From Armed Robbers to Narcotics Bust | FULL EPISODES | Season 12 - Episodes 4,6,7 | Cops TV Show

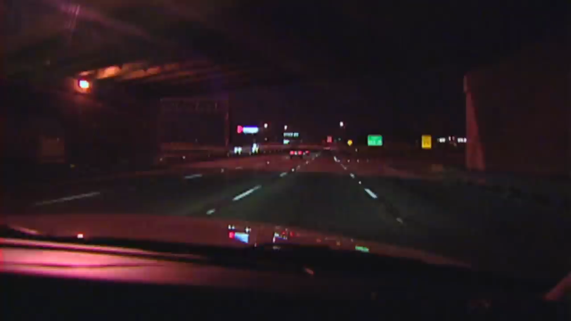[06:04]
We're going to try to get down here and catch up to Claremont's behind a vehicle that was in excess of 100 miles an hour